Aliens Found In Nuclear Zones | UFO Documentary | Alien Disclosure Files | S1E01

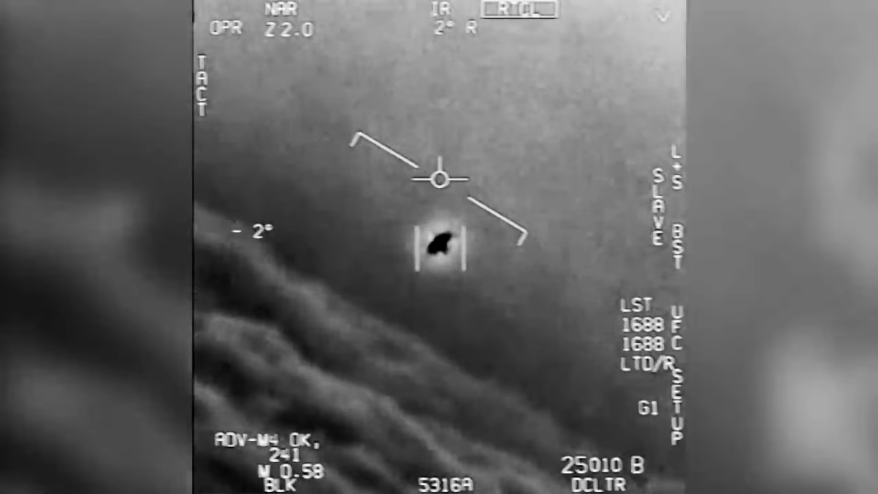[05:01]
dave fravor and lieutenant commander alex dietrich watched the object drop from 80 000 feet to 20 000 in
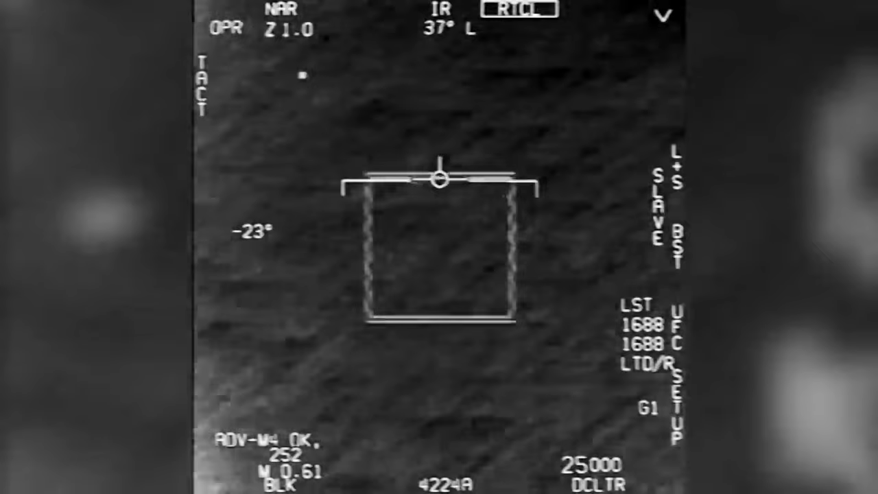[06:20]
humans are capable of and it appeared to respond uh in a way that we didn't recognize and
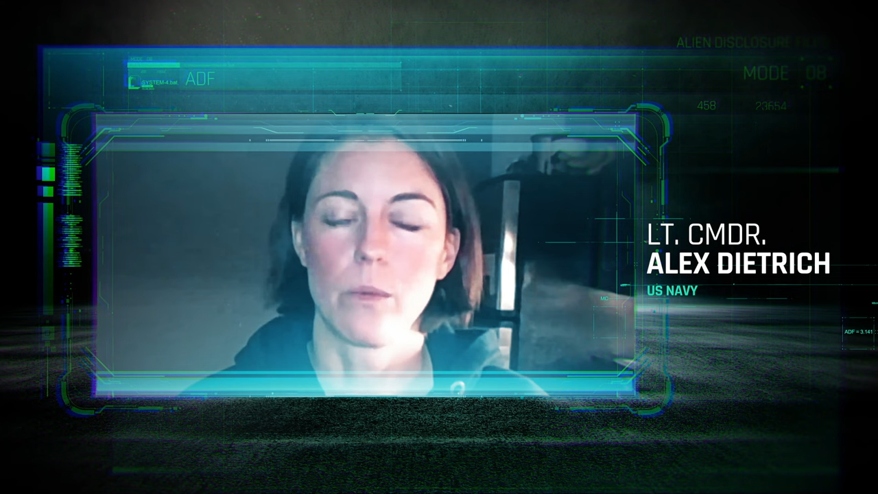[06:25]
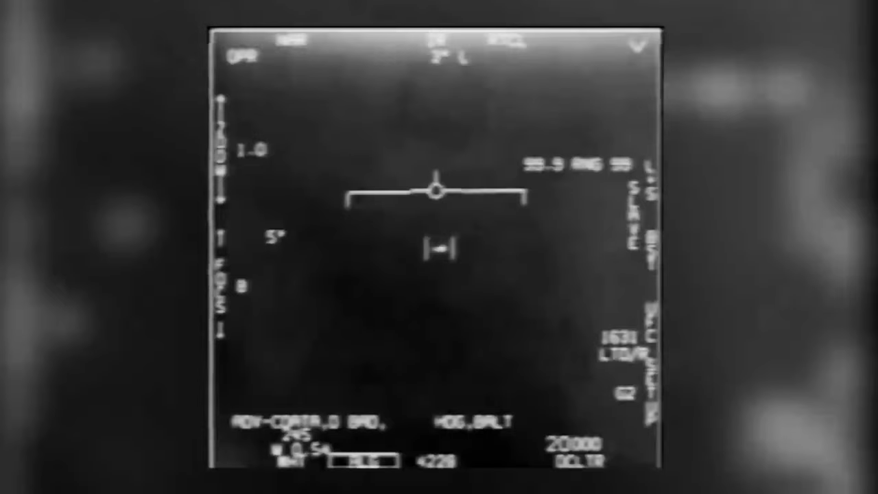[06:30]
it surprised us because it didn't appear to have any visible flight control services or means of proportion even the people that have encountered these will say well these are